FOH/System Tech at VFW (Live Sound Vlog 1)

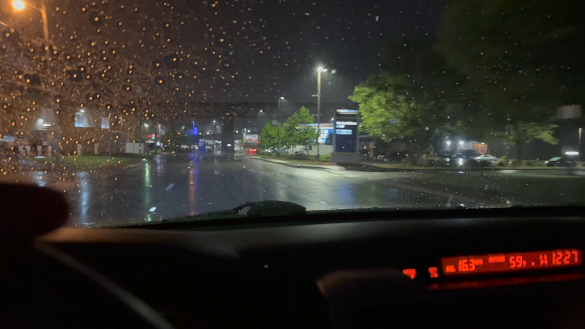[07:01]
Just got done loading out. It always rains on show day. Load in was at 9 a.m. this morning. Now we gotta go unload in the rain.